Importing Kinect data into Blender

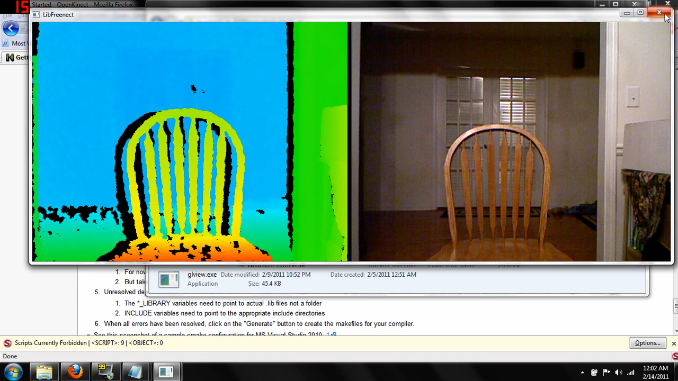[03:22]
So right now, I've just got it looking at a chair and my hallway and the depth is picking up this data on the left. Right now, it's not actually all that helpful. At the moment, we could be digging into the source, trying to program something ourselves to actually make use of that data.
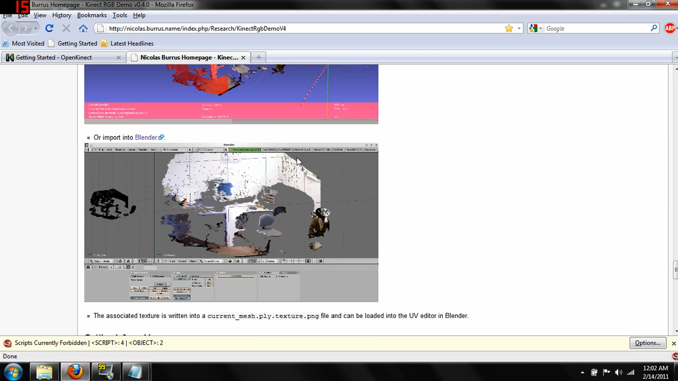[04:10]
So if you just want to, if you've had enough compiling for the drivers, you can just go ahead and download these, his execute goals.
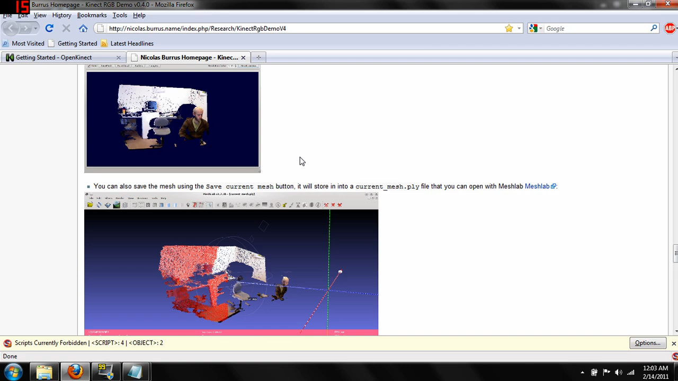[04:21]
I've actually done that just because I didn't feel like doing more compiling at the moment just to try it out. And they seem to run pretty well. So downloaded and he's got a number of things.
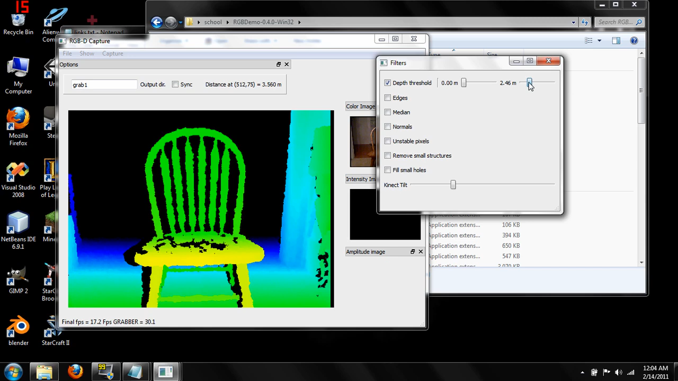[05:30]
So let's just try and get the chair solely in focus so that we don't have to, we're going to have to clean up everything else that's in this picture. So that's pretty good.
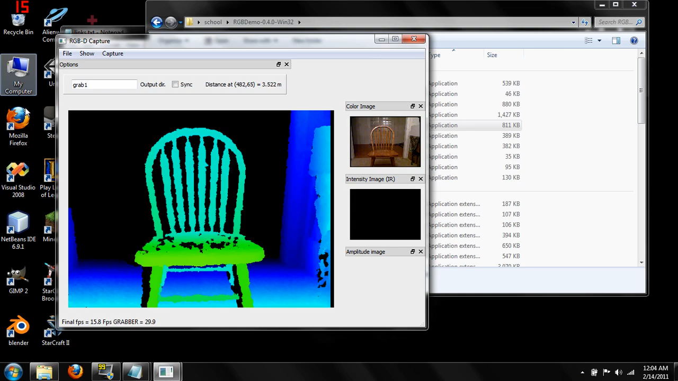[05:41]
So once we've got it looking the way we want it in the depth sensor, we're going to open up a 3D view. And this will give you a little bit of an idea of what the Connect is actually seeing.
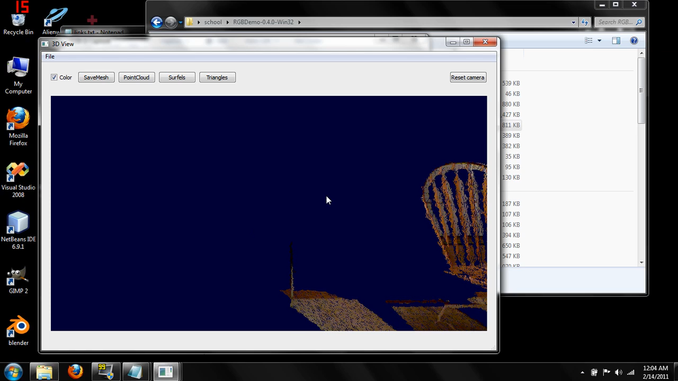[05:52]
So we can rotate it around a bit and see the
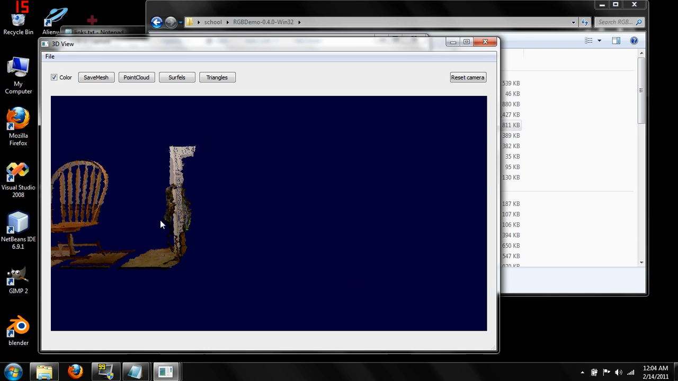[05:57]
actual depth calculations that they're doing, which is actually pretty good so far.
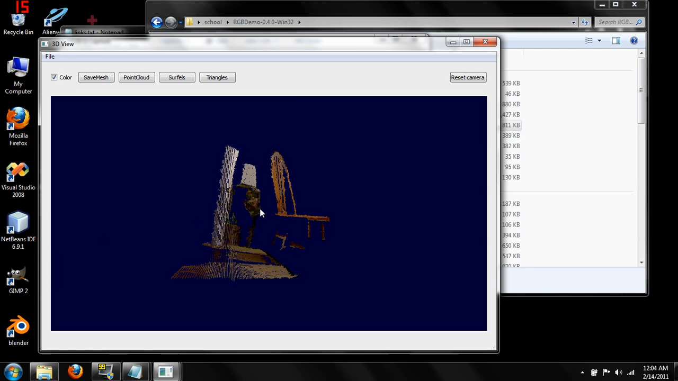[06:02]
And right now what we're going to want to do with this is actually save it into a file that Blender can recognize. So first we're going to want to change it to triangles by clicking the triangle button. Then we're going to hit save mesh. When I hit this, the computer is going to freeze for a second.
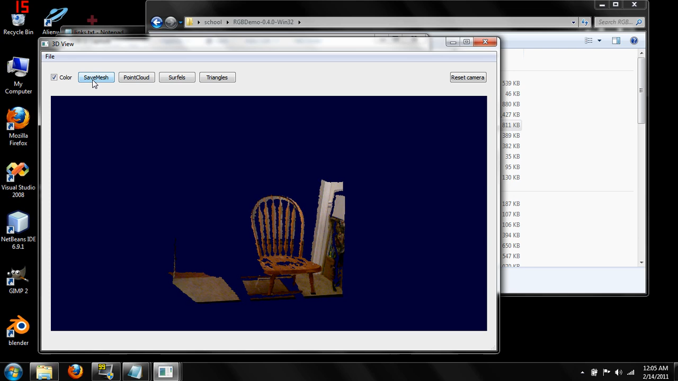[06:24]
So I'm going to stop the recording here and wait until it's actually saved the mesh and we can move on from there. Okay, so our program is done saving the model. So we can close this out.
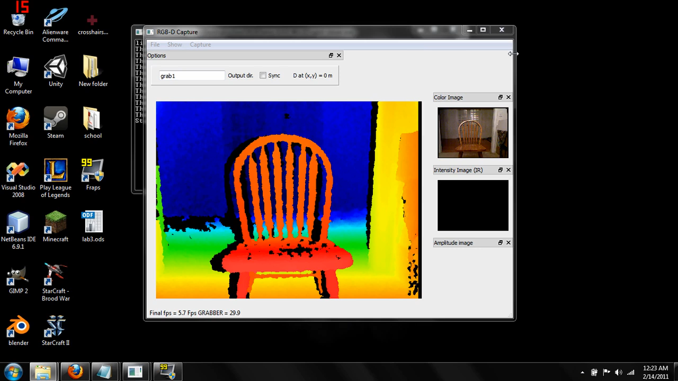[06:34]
And what we're going to want to do is open up the directory that the RGBD viewer is in.
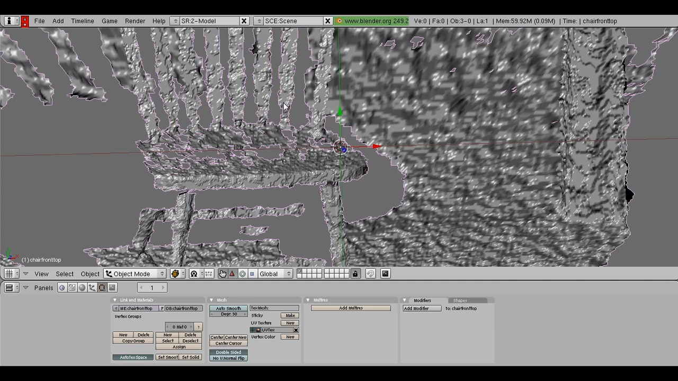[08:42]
And we can also click on it and take a look up at the vertex and face counts. And they're extremely high.
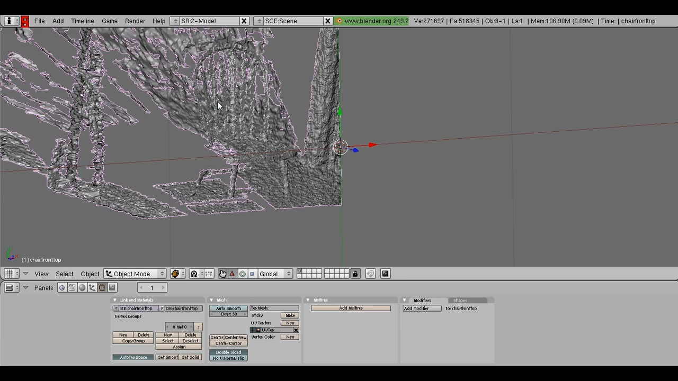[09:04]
This is just an artifact of the way the Kinect does these scans. It's not very high resolution. So you're going to have to actually deal with like this garbled image and try to actually lower down this vertex count.
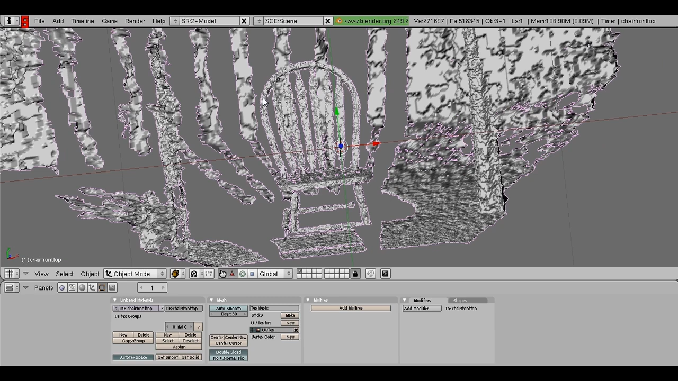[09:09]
So the first thing I would suggest to do is take this model and we're going to want to get rid of all the background other than the object.
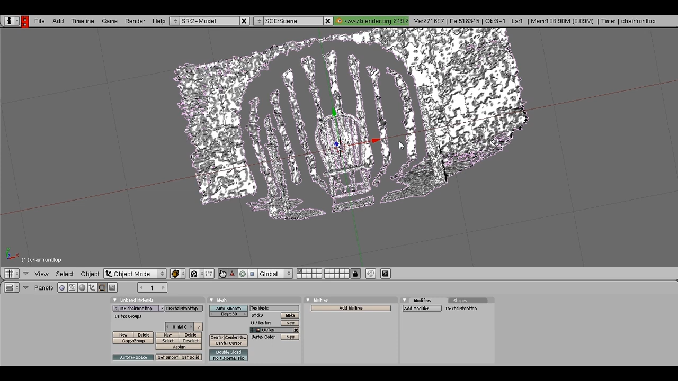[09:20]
So just like selecting it and edit mode and
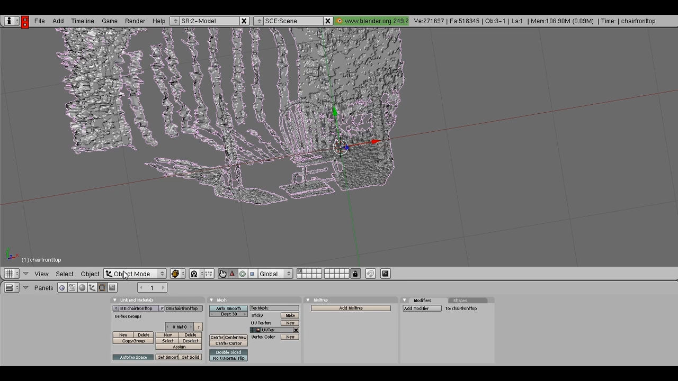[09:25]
doing a bunch of selections of the vertices in the back and just deleting them. It's going to be a little hard to show you guys that here with the video capturing software because it makes it run slow.
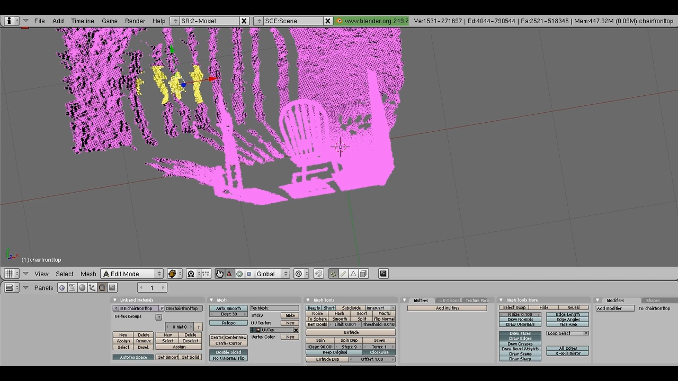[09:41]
So here, let me just load up one that I've already got that done for. Okay.